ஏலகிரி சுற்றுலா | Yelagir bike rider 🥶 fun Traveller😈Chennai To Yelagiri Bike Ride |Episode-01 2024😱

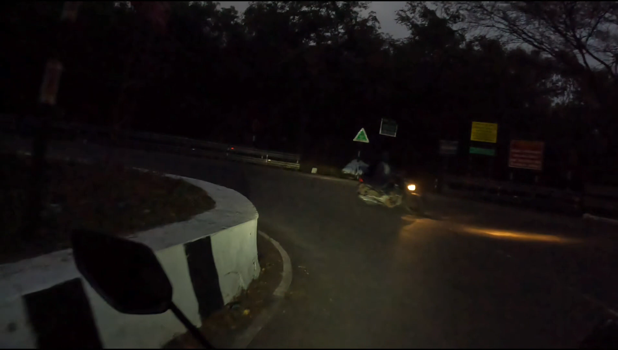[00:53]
ஃபஸ்ட்டு ஒன்று இங்கே தான் கொஞ்சம் டர்னிங்கில் தான் கொஞ்சம் கேர்ஃபுல்லாக ஏறணும்.
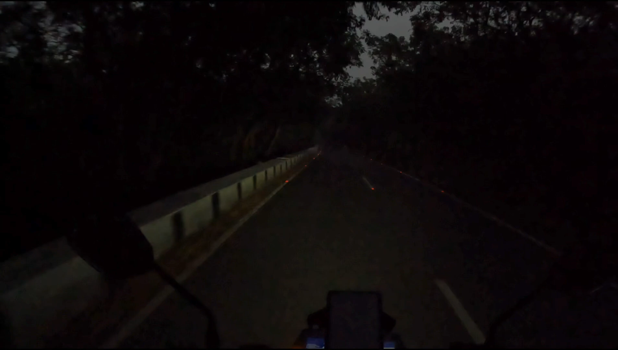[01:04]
ஒன்று சம ஸ்மோ பாய், ஒரே பனிமூட்டமாக இருக்கு. யாராவது இருக்கீங்களா அப்படின்ற மாதிரி இருக்கு பாருங்க.